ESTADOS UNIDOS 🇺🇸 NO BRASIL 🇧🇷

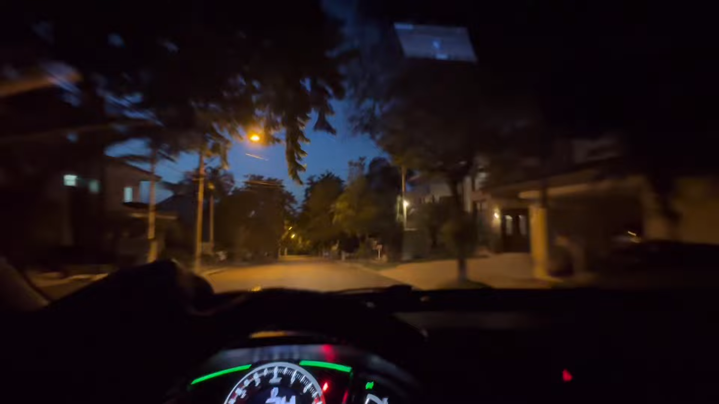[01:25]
Show, né? Então vamos lá pro vidão, que a noite promete.
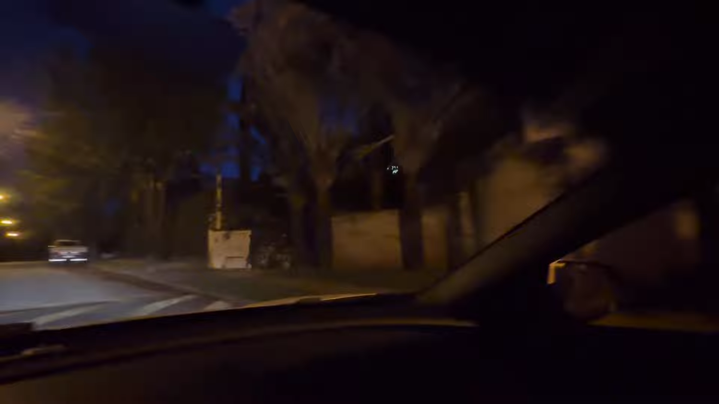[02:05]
Logo de cara tem a avenida, tem um mercado bonito ali, ó. Pra quem é da região aqui deve conhecer. Aí, ó.
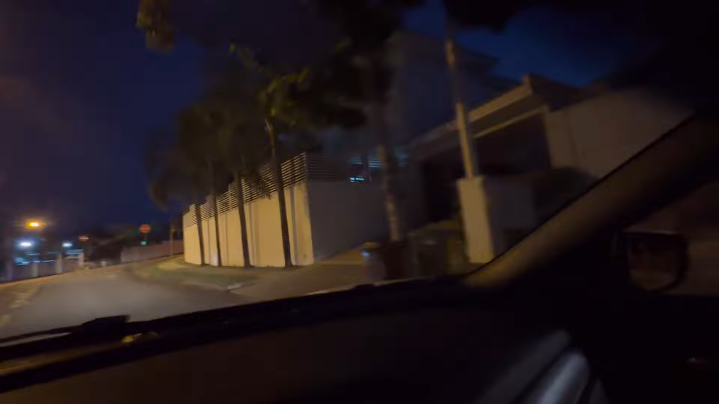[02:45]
Vamos pra rua. Aí, ó. À noite. Criançada brincando.
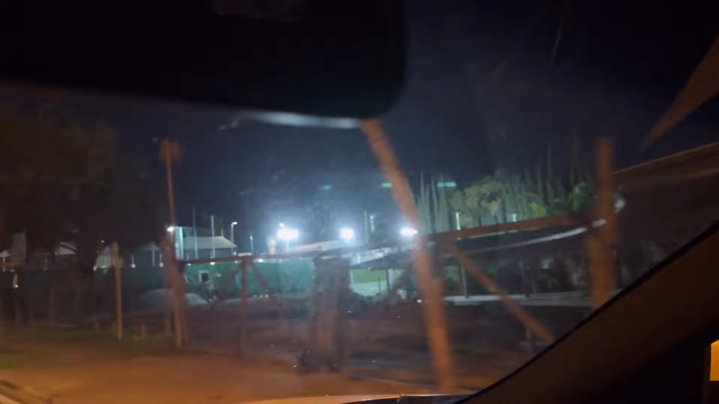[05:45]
Aqui ó, tem as quadras aqui também, campo de futebol, tudo aí. Aí galera, ó, aqui, lá ó, aqui é o Iguatemi, ó.
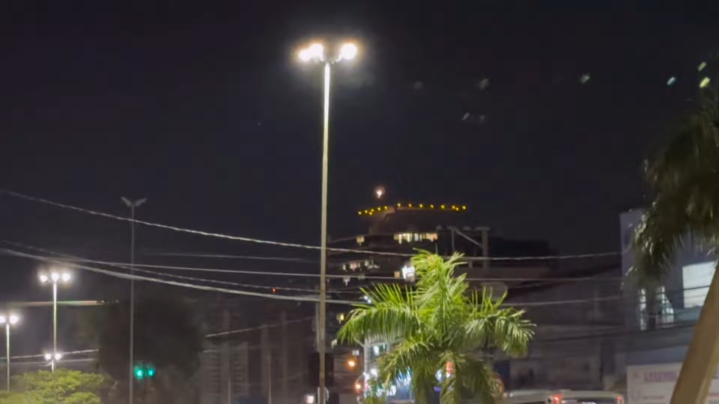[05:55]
Aquele prédio lá é o Iguatemi. Os carrão top aqui, cara.
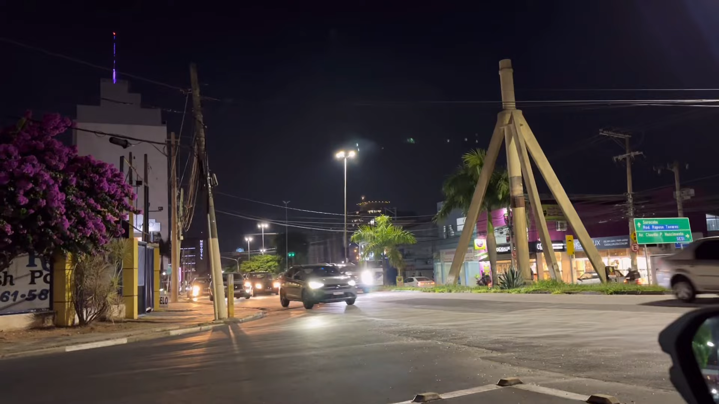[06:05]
Vamos ver se não consegue sair aqui pra mostrar pra vocês. Dá uma olhada aí, ver se não tem. Só a Chevrolet Zona grandona que tem aí, as caminhonetonas. Só caranga. Vamos sair aqui. Só que o trânsito é demais. O ônibus já tem, o ônibão tem. Agora não vão passar, depois desse carro não vão passar. O antes. Aqui tem que ser meio ligeiro no negócio aqui. Tá vendo?
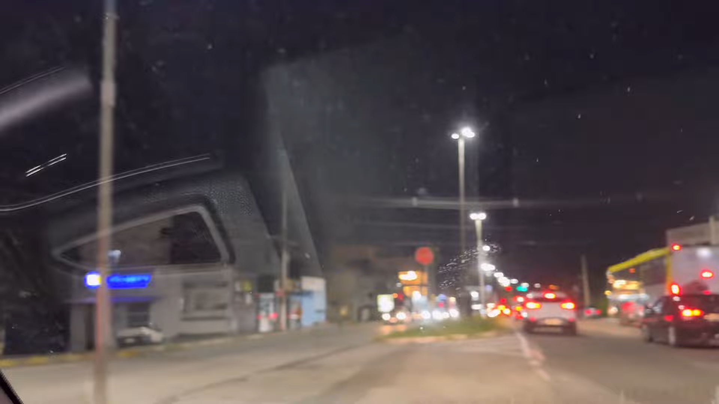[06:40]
Depois eu vou até lá embaixo pra vocês verem.
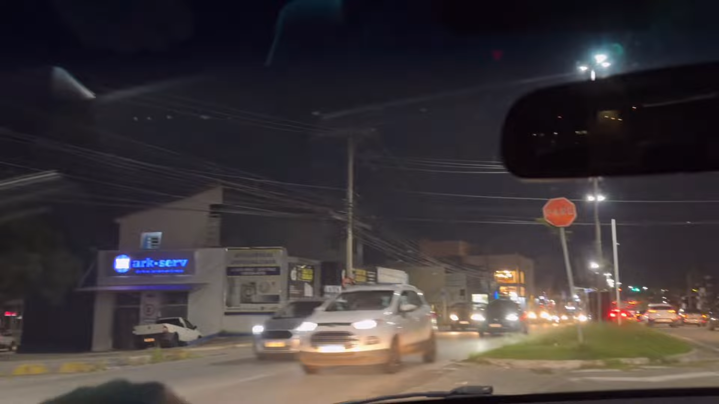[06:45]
Olha lá, tem uma conveniência logo de arrancada aqui, ó.
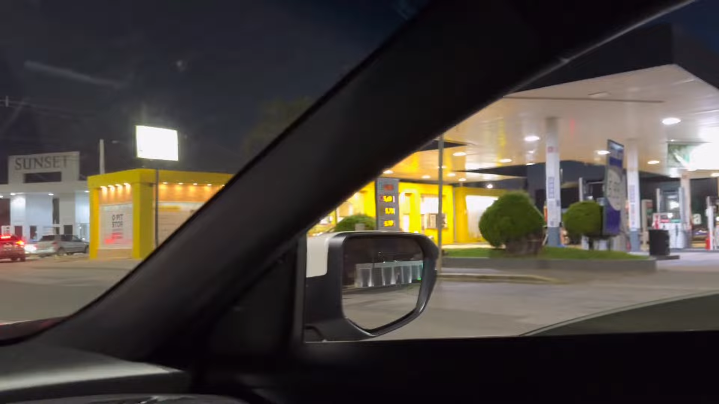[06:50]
Quer ver? Vamos virar aqui. Ali é outro condomínio, ó, Sunset.
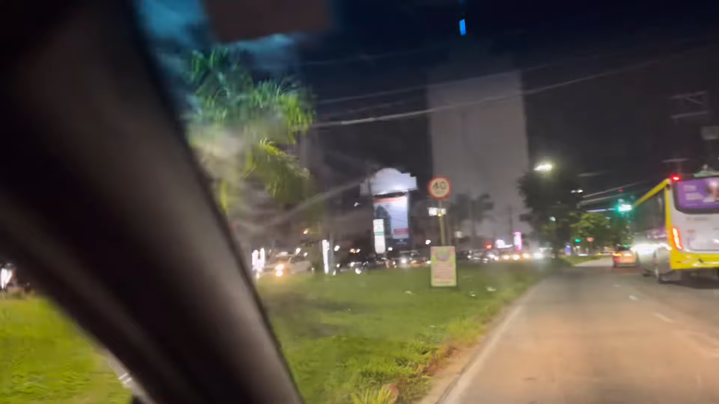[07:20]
Essa construtora domina aqui, ó. Planeta. Olha que coisa mais linda do mundo.
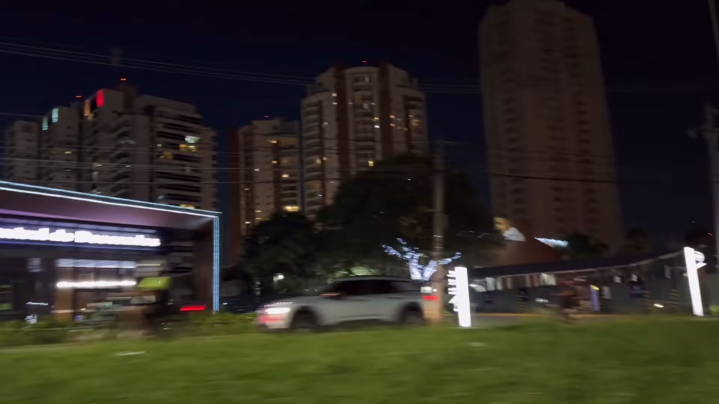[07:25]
Fez tudo esse prédio aí. Aqui é o Mercadão, ó. Mercadão de Sorocaba. Ó. Ó lá.
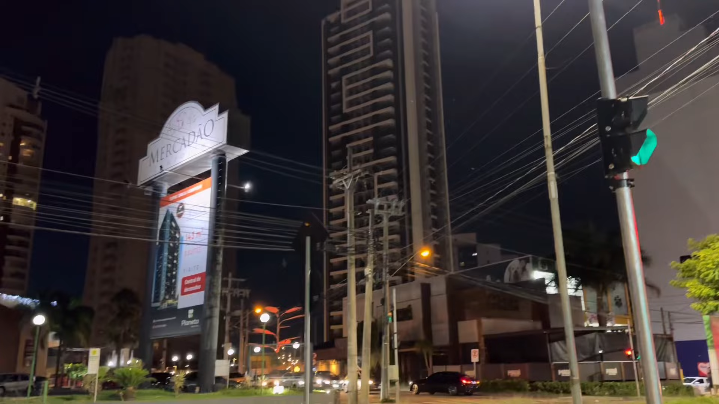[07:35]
Deixa eu ver. Mercadão. Olha lá. Lá é o Iguatemi, ó. Bem aqui onde vocês estão vendo aqui, ó. Que é o Iguatemi.
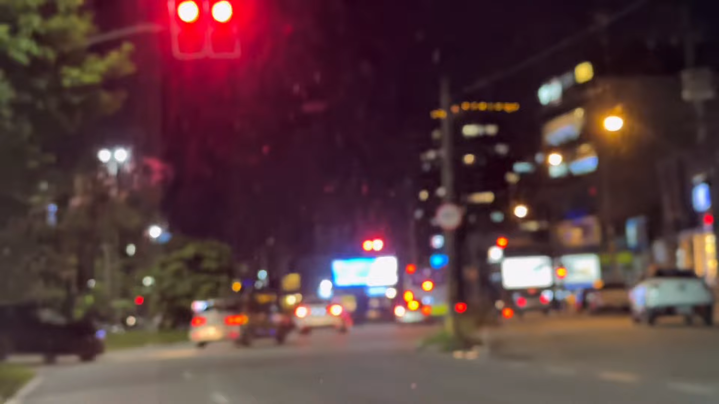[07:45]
Iguatemi Shopping aí. Estamos na boca do lobo aqui. Vou mostrar pra vocês. Dá um giro à noite aí, fazer um vídeo pra vocês.
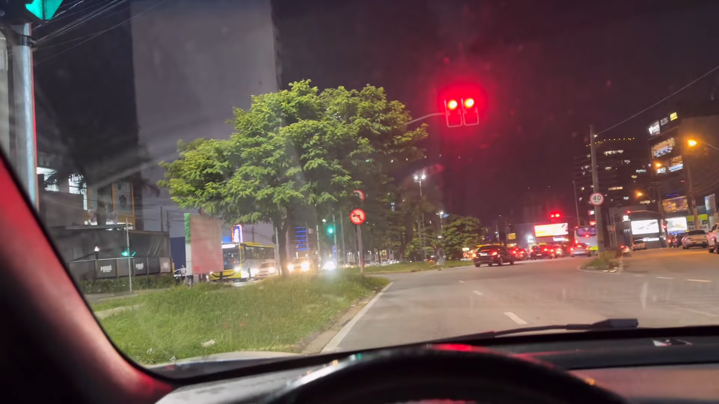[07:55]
Porque o negócio é top à noite, viu? Farolzinho, esperar abrir. Aí abriu o negócio aqui, ó.
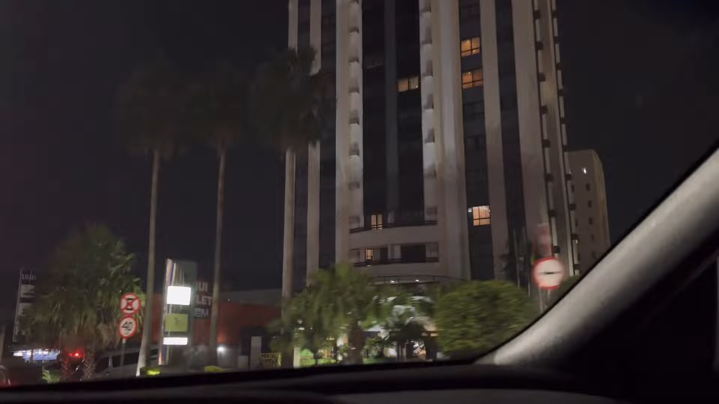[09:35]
Olha, é muita coisa aqui pra ver, cara. Olha o açaí atacadista.
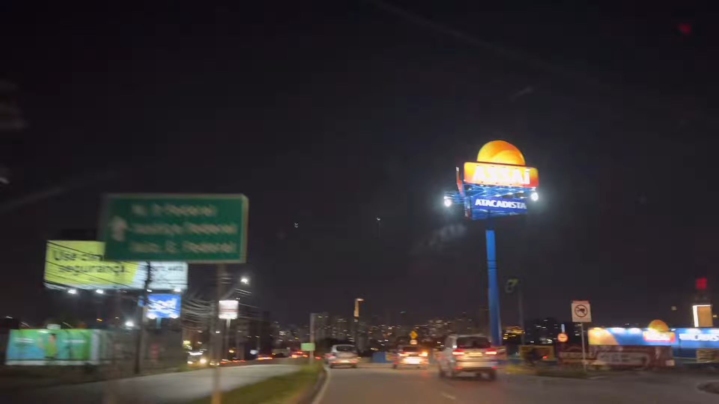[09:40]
Já estamos descendo aqui a Antônio Carlos Cometri.
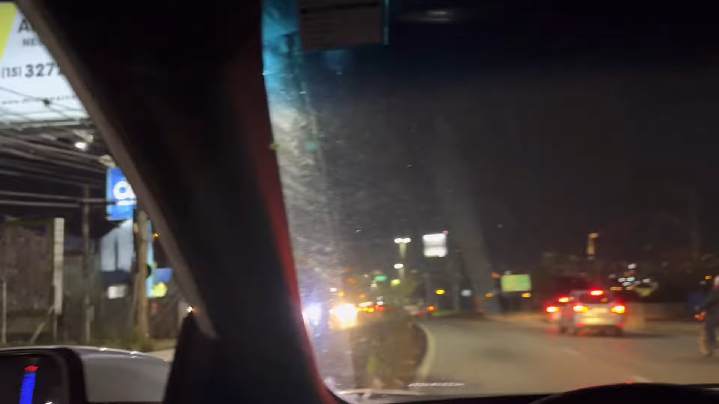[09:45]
Tem barulho aí e tal, mas não vai ter jeito, não. Tá um calor danado aqui e o vidro do carro é com sufilme.
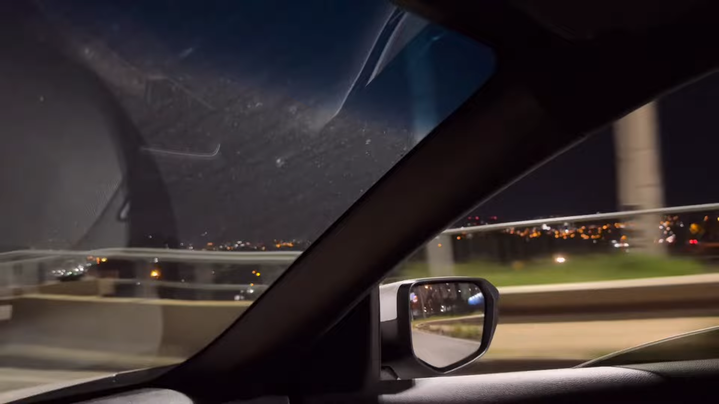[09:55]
Então se eu não deixar aberta a janela aqui, eu não consigo filmar pra vocês.
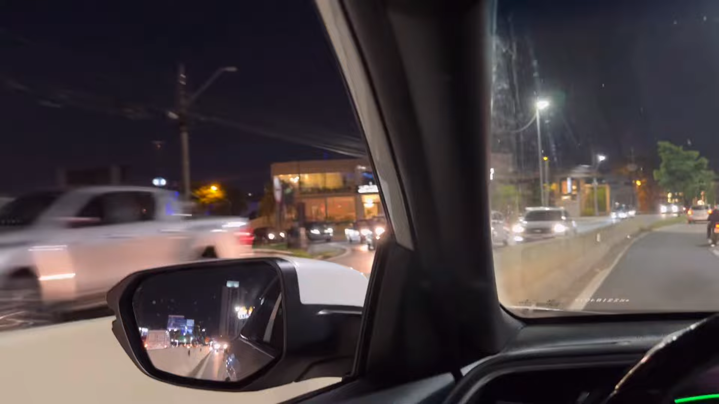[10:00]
Não aparece nada, ó. Tá aqui a Cometre, ó. A Ed Hall tá dando um rolezão aqui. Eu vou mostrar um negócio pra vocês, ó.